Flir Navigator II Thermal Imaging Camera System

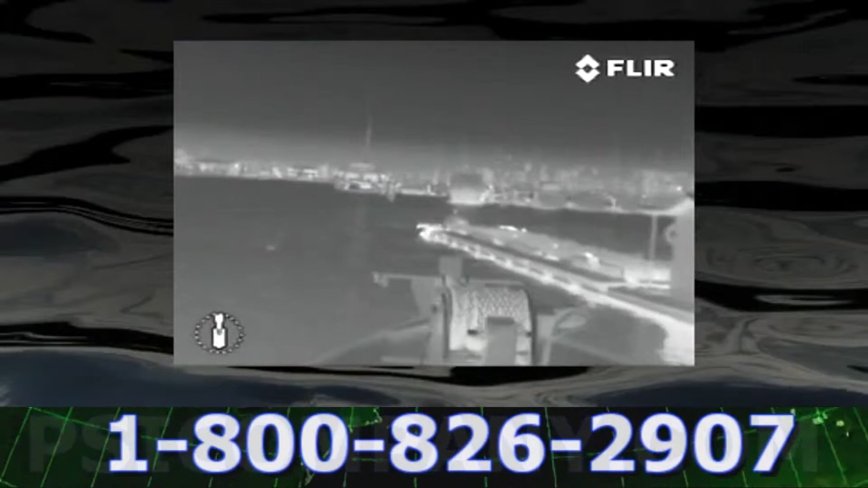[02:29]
Everything around us has a heat signature, even ice.
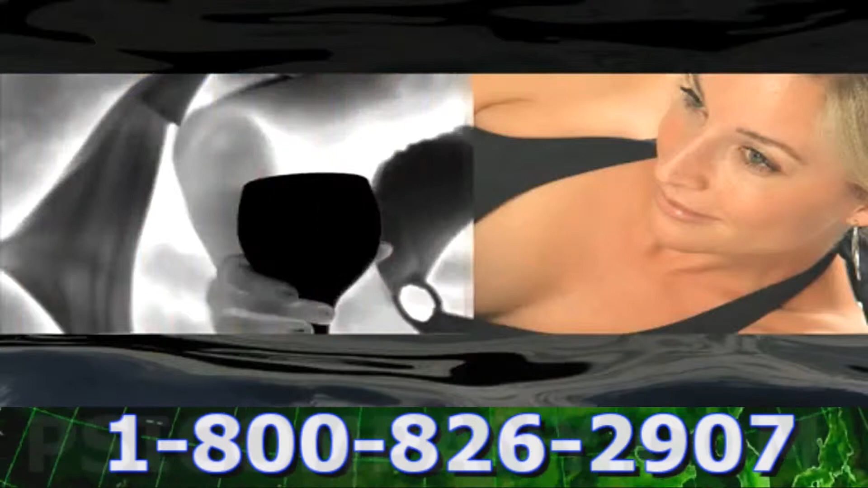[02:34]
Warmer objects appear white, and cooler objects appear black. Thermal imagers aren't the same as the night vision cameras you see on TV. Night vision devices need some light to work.
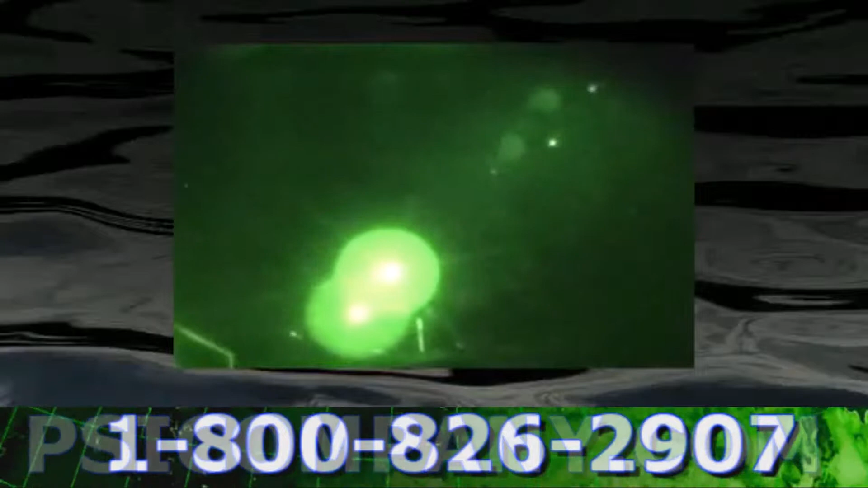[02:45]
If they don't get enough light, they don't let you see a thing.
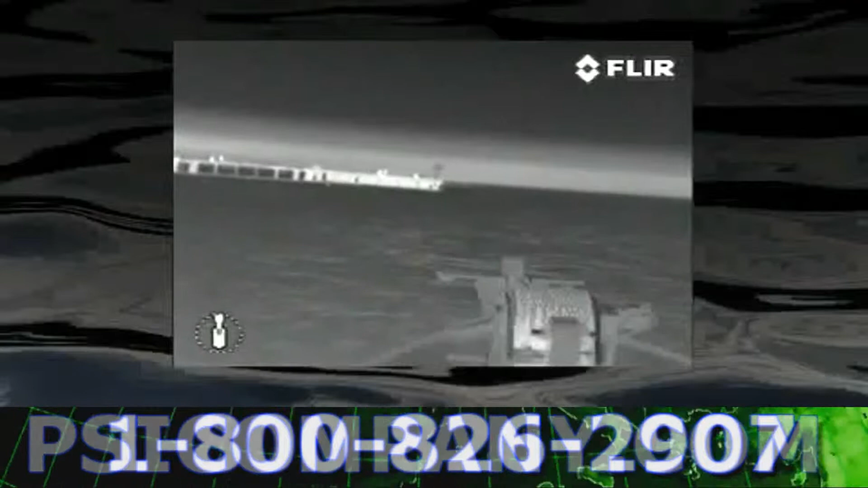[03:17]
The result, a revolutionary nighttime imager with the same technology BMW sells as their night vision camera.
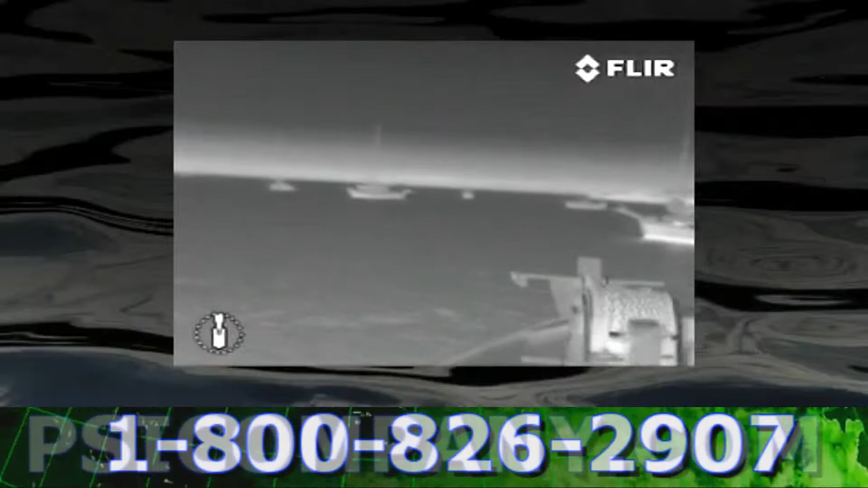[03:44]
The Navigator 2 is sensitive enough to let you see hazards in plenty of time to steer around them.
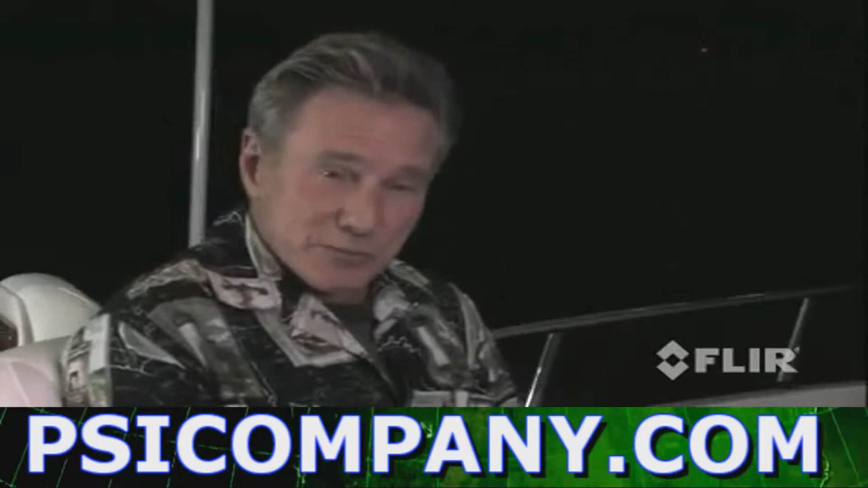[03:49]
Whether in black and white,
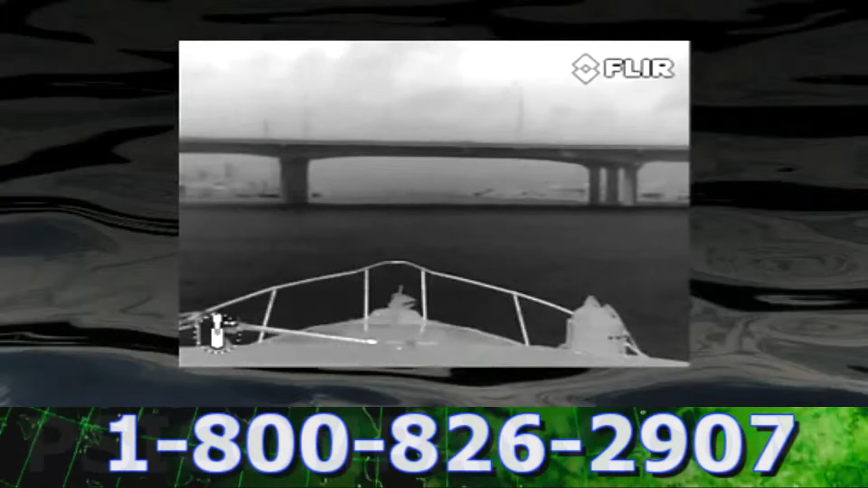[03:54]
or with optional color palettes, you can clearly see outcroppings of land,
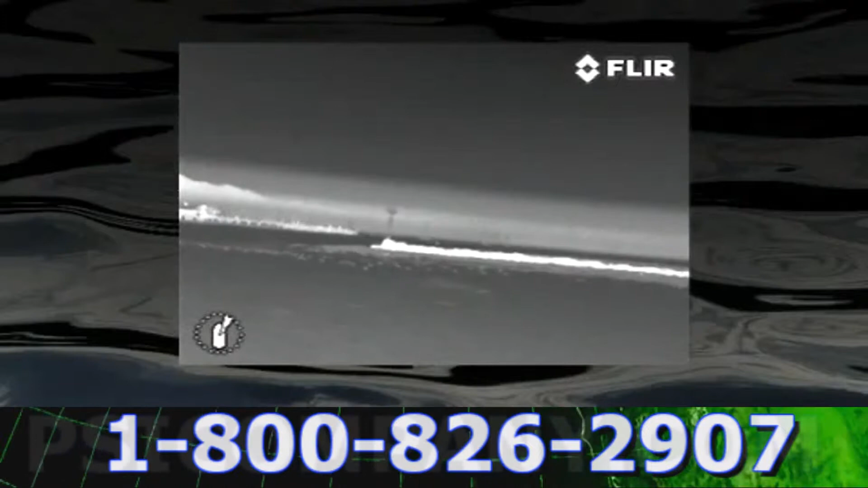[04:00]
bridge supports, channel markers, and debris floating in the water.
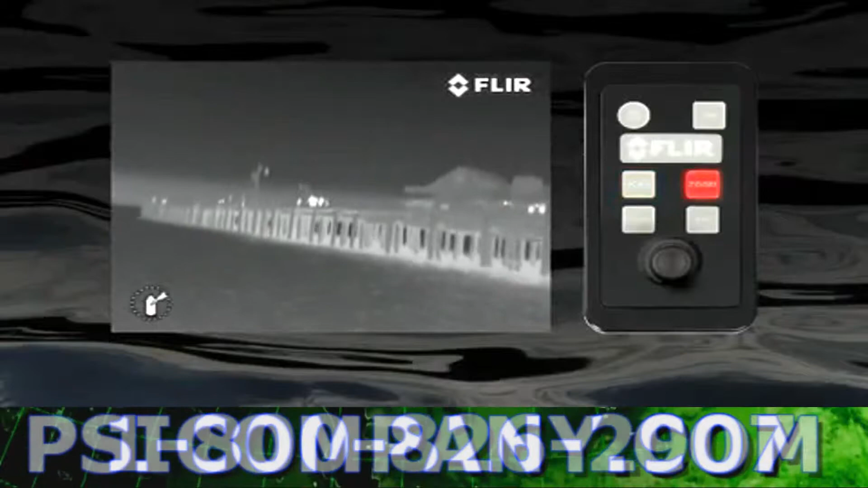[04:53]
Press the Zoom button to activate the 2XE Zoom, for when you want to get a good look at something far away.
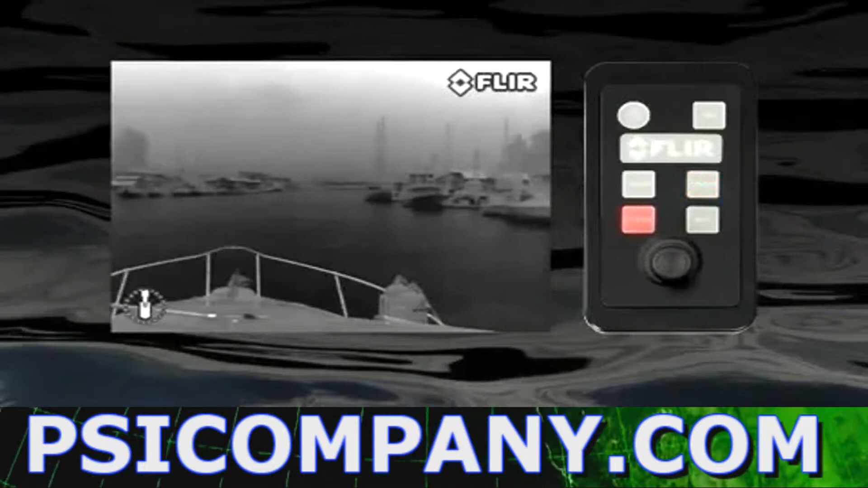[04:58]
The Scene button lets you choose from one of four available preset gain and level settings.
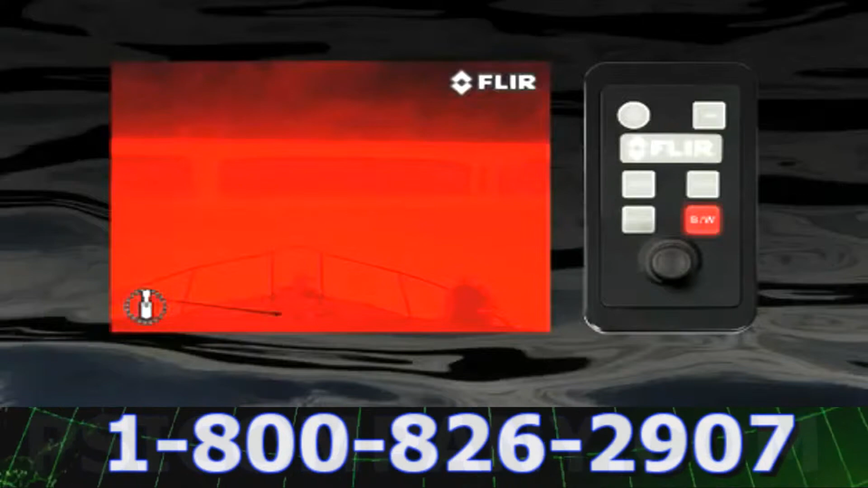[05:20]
Select the one you like the best for the conditions you're in.
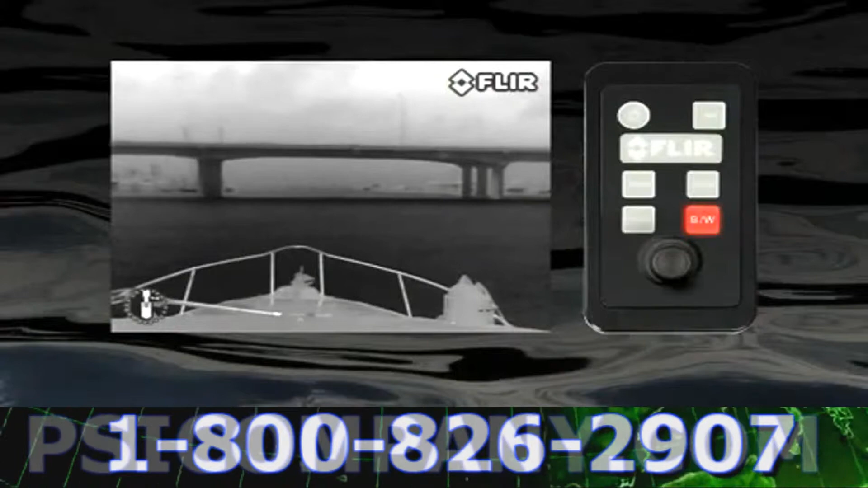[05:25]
With the joystick, I can effortlessly point the camera in any direction.
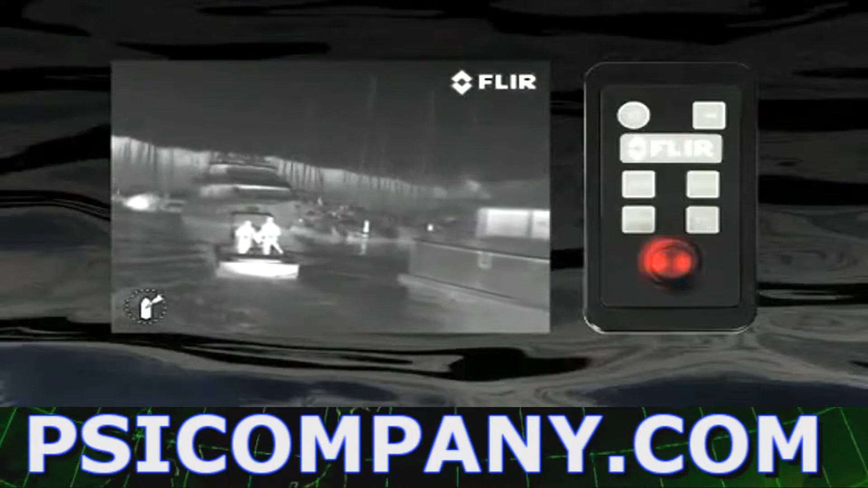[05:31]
No matter what I'm doing, whether I'm navigating a crowded shipping channel, or using the powerful thermal camera to stay safe while riding at anchor, this joystick is intuitive and easy to use.
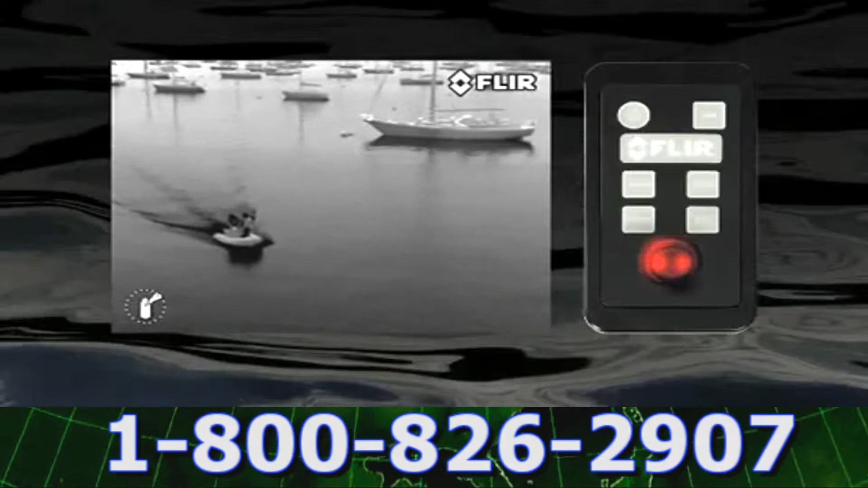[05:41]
What's more, with Navigator 2's unique AccuPoint control and positioning feature,
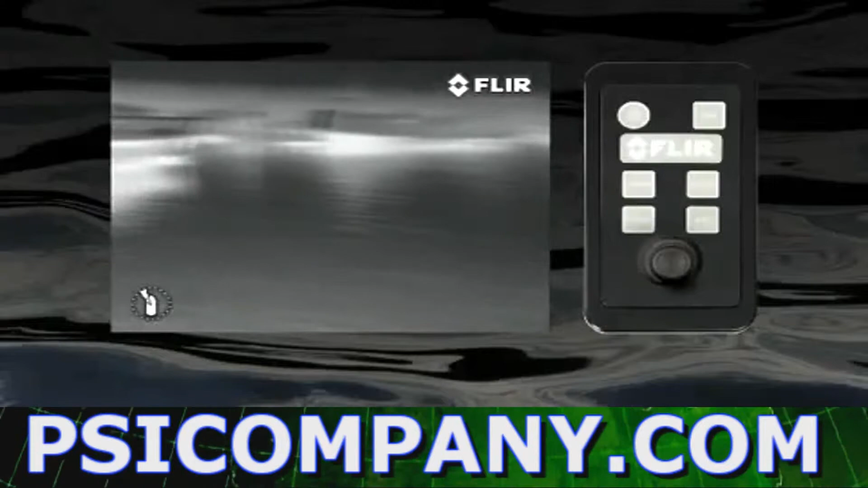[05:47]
you'll always know where you're looking and where the camera is pointing.
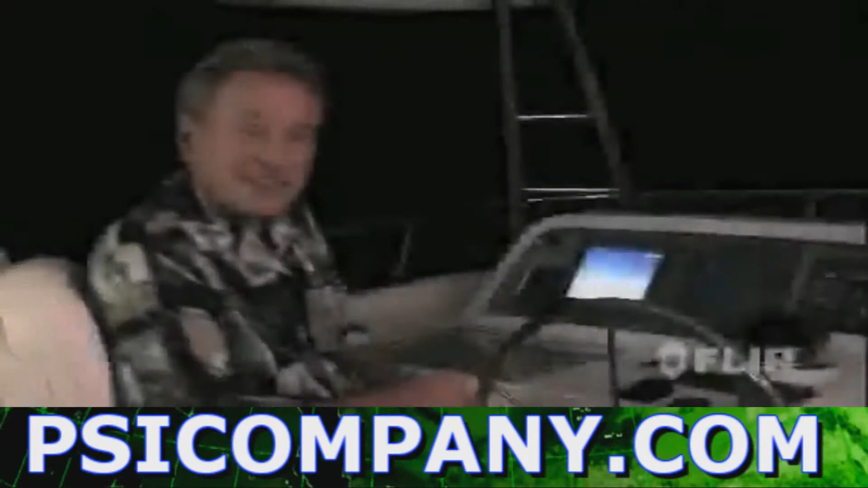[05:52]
And we can watch the images on the flybridge, or from a second control station down below. At night, we can use the Navigator 2 to investigate noises or suspicious activities on shore.
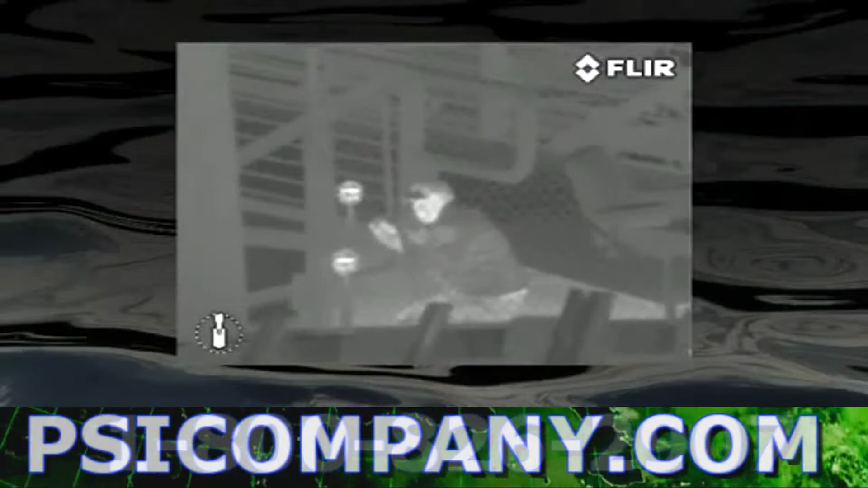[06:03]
And if someone fell overboard, I could use my Navigator 2 to help find them.
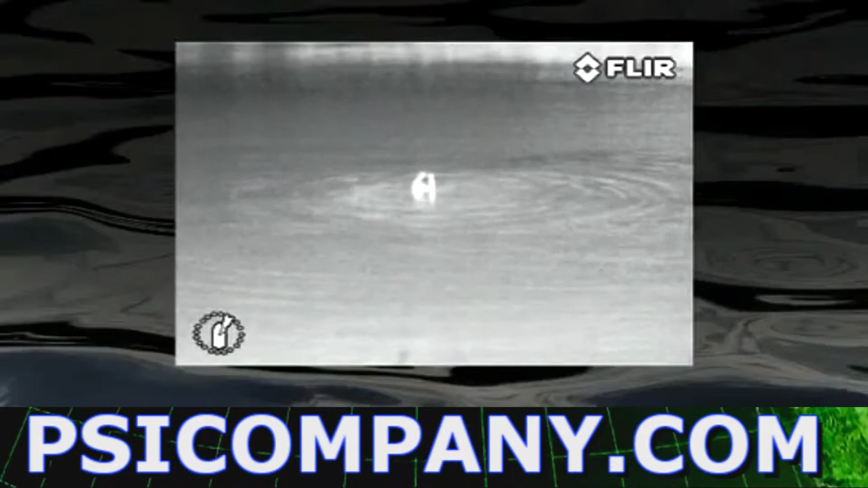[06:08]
After all, this is the same clear technology that the Coast Guard and hundreds of police agencies and military forces around the world use for that very purpose.